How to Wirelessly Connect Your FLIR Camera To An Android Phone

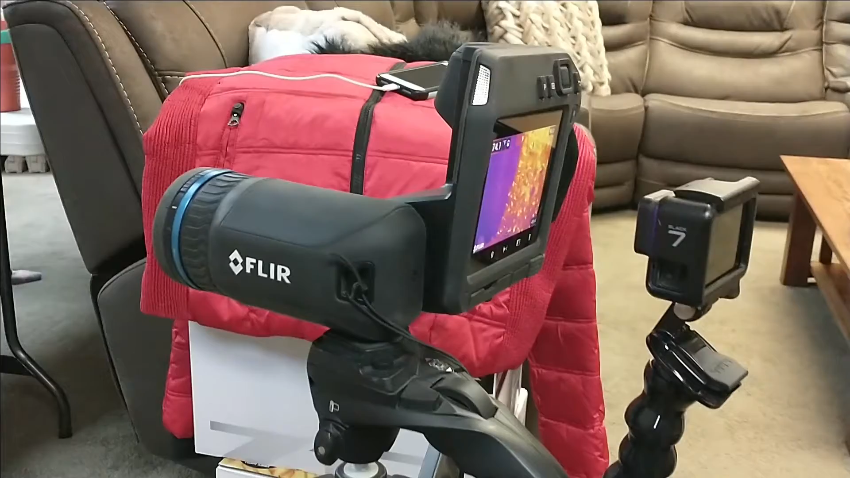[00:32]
Okay, here's a little setup I have. I am going to record live of what's happening on my camera with my GoPro. And this function is for using and being able to cast to an Android phone from a FLIR camera.
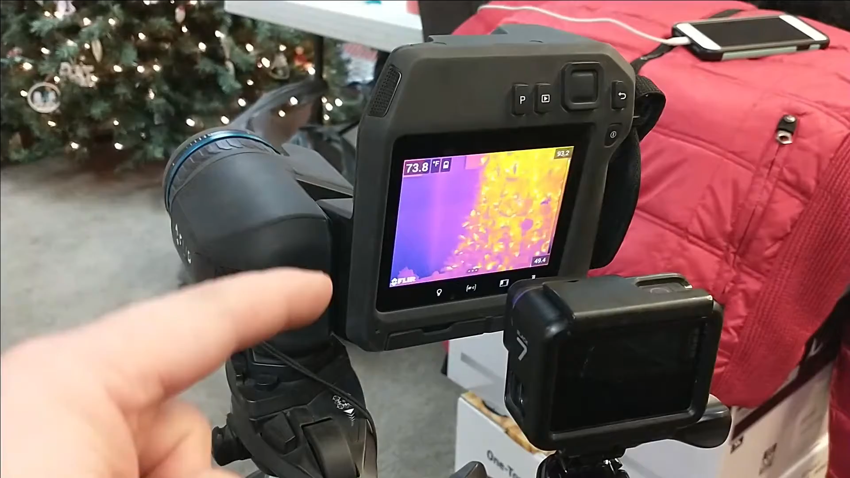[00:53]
On screen: spot 73.8°F
And it doesn't matter whether it's a camera like this T540 or if you're using one of the E-series cameras or if you are using the C3 camera. The kind that will broadcast to FLIR tools.
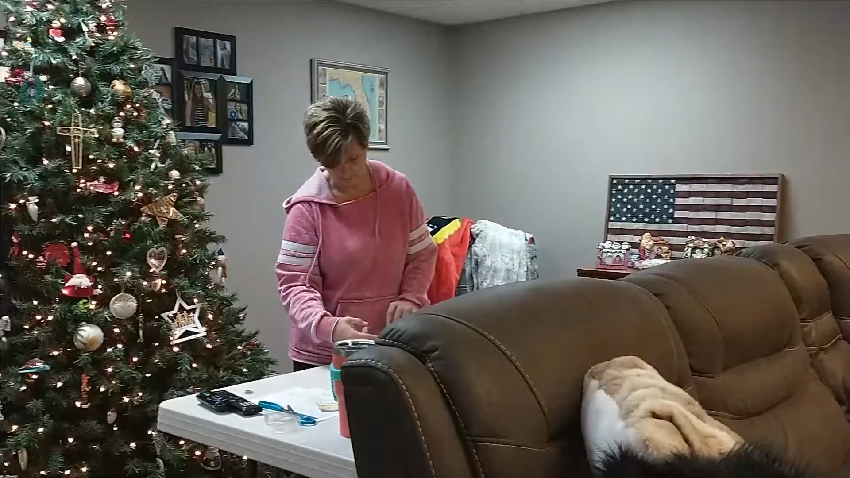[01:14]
If you hear any noise in the background, it is my wife standing next to our tree wrapping Christmas presents.
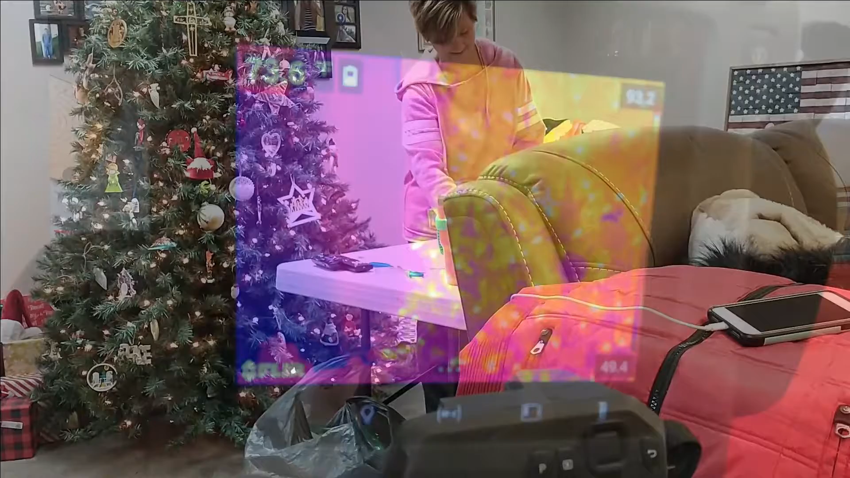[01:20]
Okay, so as you see here on the video screen,
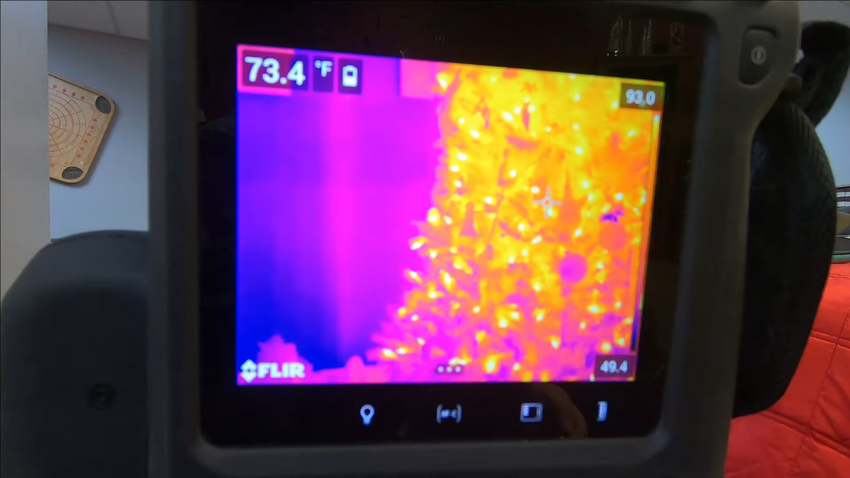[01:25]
On screen: spot 73.4°F
we have the camera and I want to show you where you go into to set up in order to be able to do this.
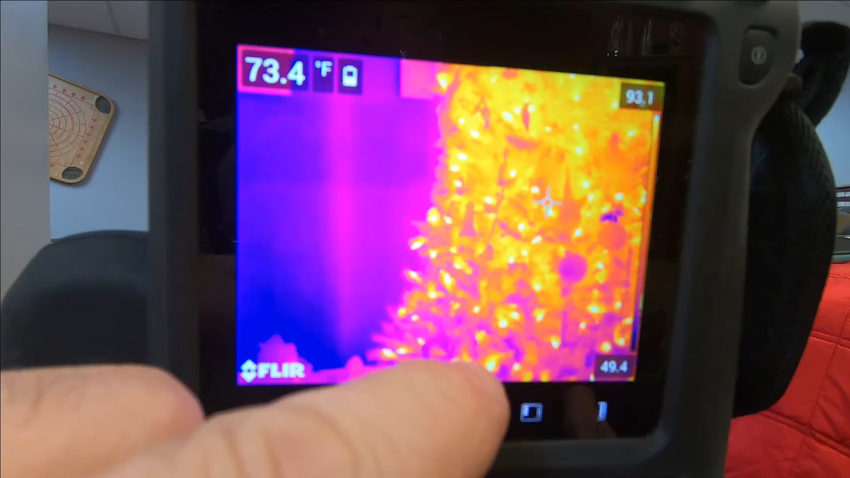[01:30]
On screen: spot 73.4°F
So you go into your settings and most of the time there is a connections option.
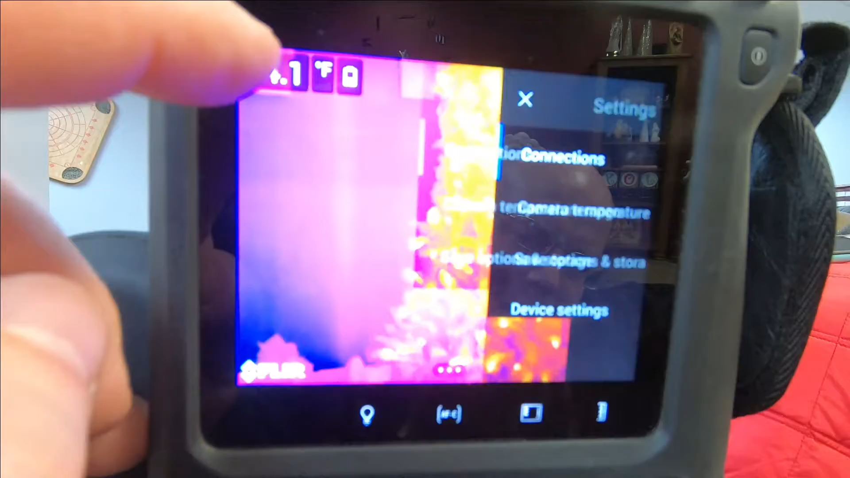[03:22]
So then we'll go in and show you what I get on my Android device.
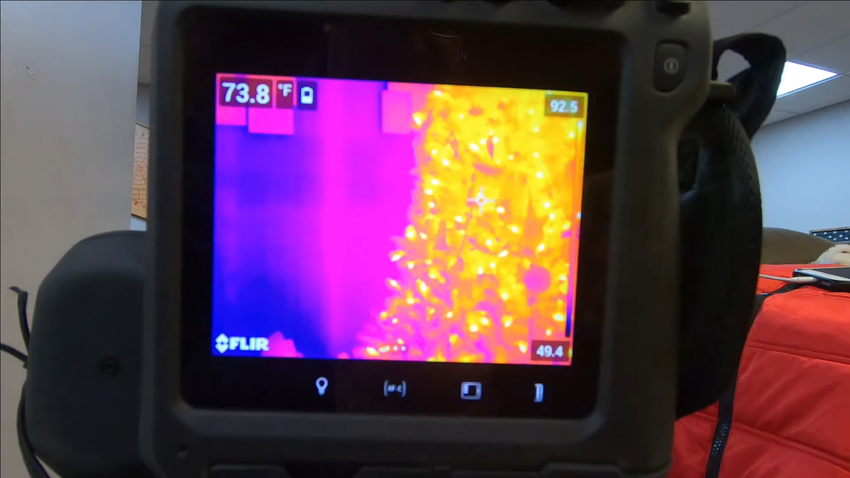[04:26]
On screen: spot 73.8°F
but you can see there's the image that it's giving and I'm getting the temperature
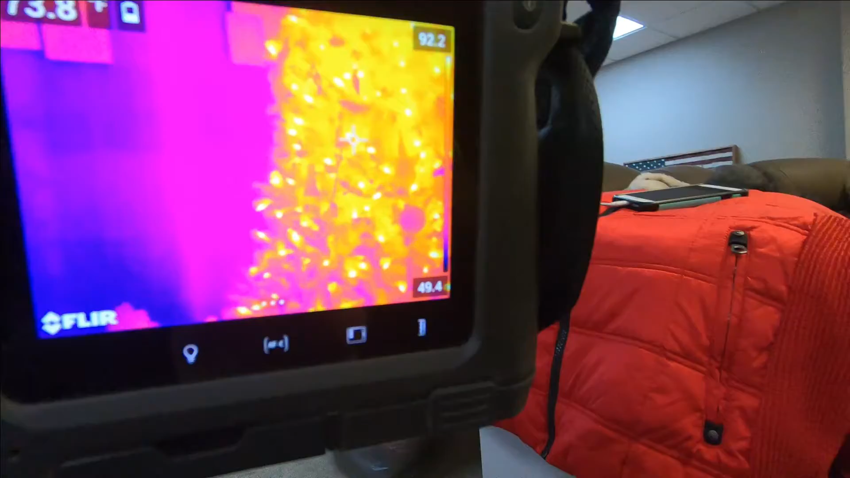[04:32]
graph of that hotspot that I had.
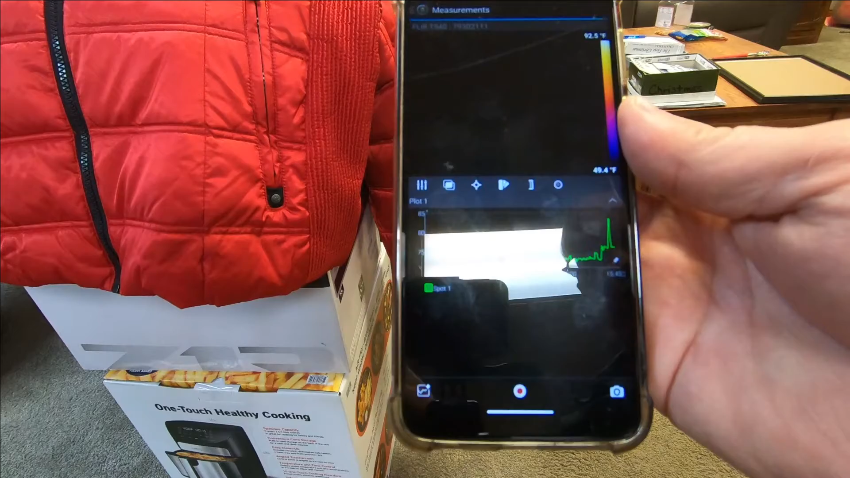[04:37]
And so if I move that hotspot, you see my temperature goes down and you see I move that hotspot.
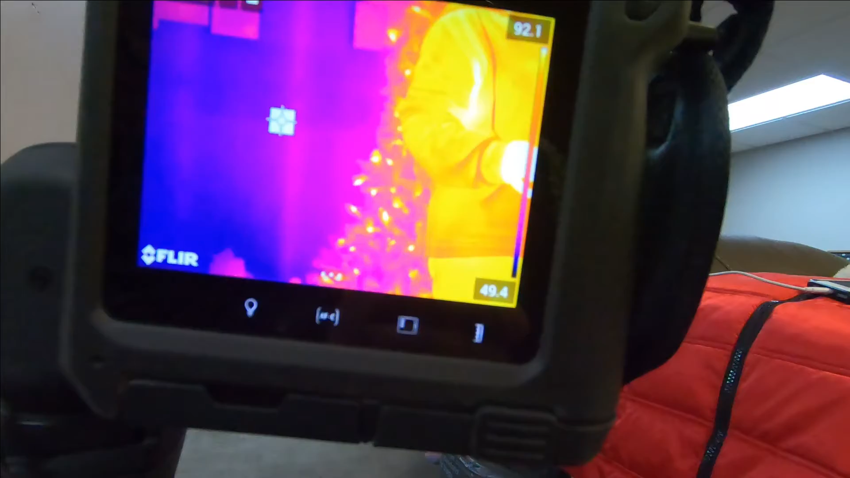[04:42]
Now, Jamie, would you move over in front of that? What? Now see where she's in front of that.
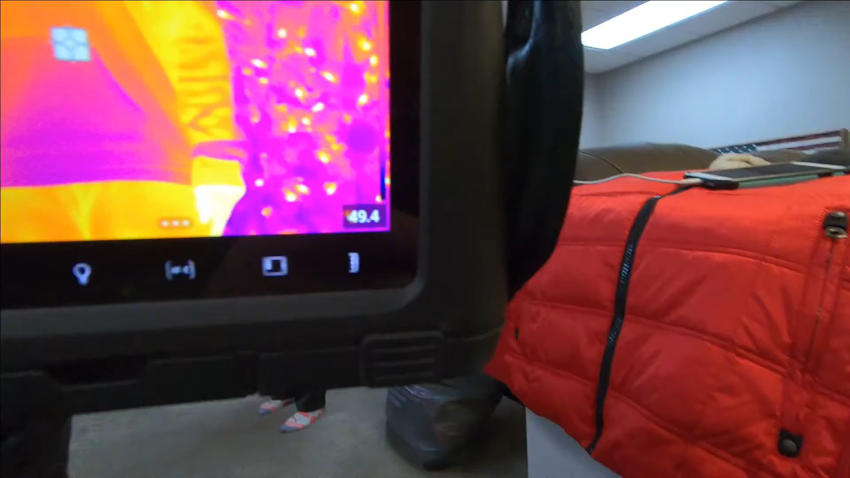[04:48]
It caused the temperature spot to move up a little bit.
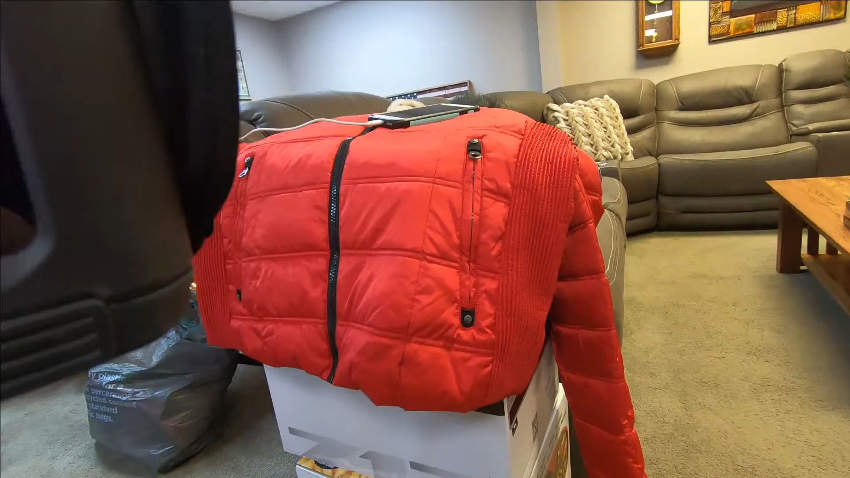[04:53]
And you can see that as well in the image. All right, I moved it.
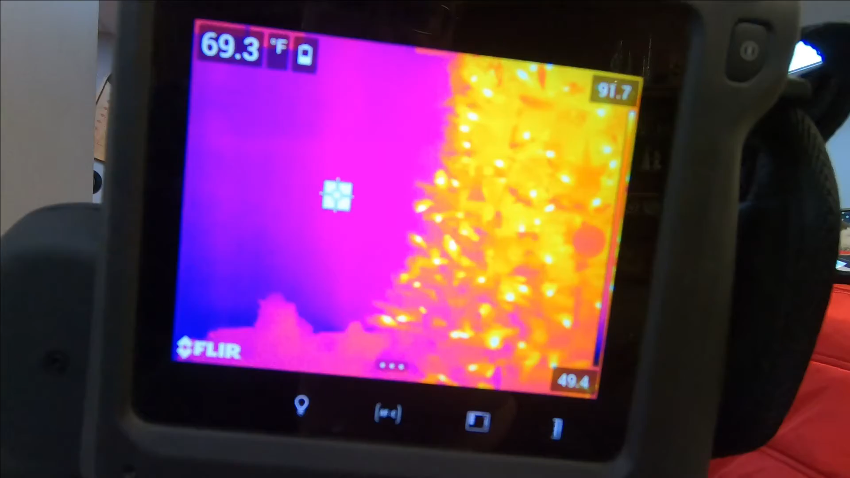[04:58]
On screen: spot 69.3°F
You can see it as well in the image there as the temp changes.
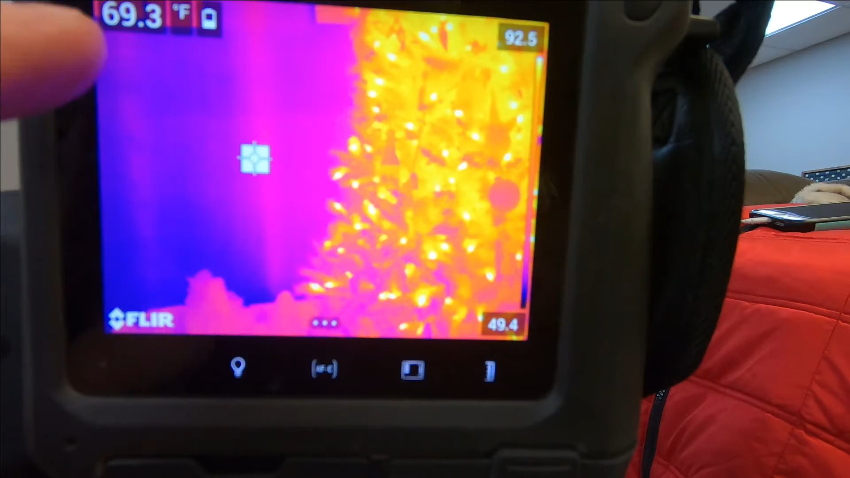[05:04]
On screen: spot 69.3°F
My temp on my graph changes.
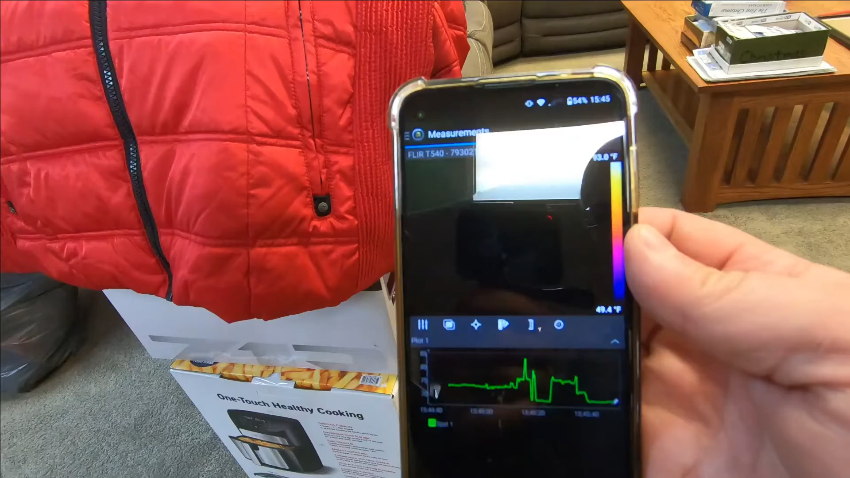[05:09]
On screen: scale bottom 49.4°F
But for some reason, I'm not getting my image to come in.
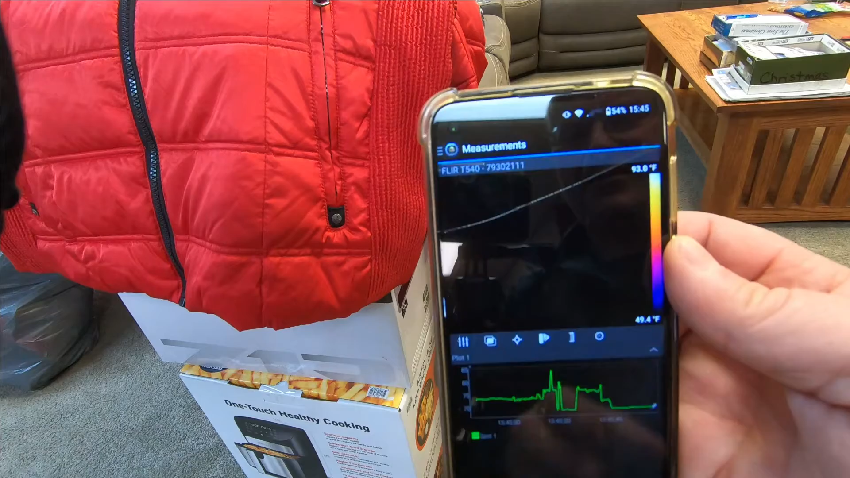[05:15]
On screen: scale top 93.0°F, scale bottom 49.4°F
And I've tried playing around with the settings.